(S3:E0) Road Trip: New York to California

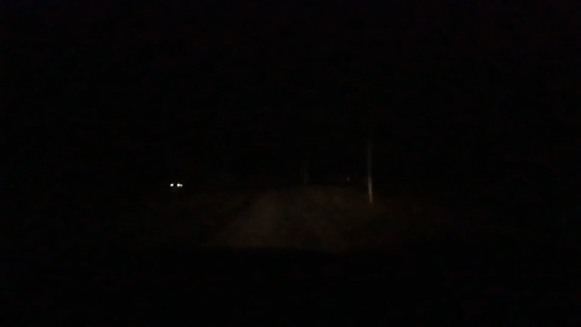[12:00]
Desolated road, creepy road. Can't even really see. How did you say that you can't even really